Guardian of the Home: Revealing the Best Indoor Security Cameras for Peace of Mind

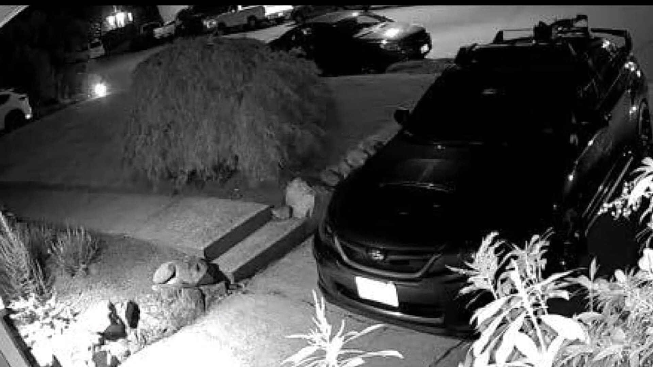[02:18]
Wyze Cam V3 is a wired video camera with an IP65 rating so you can confidently install it outside in the rain or inside in the kid's room.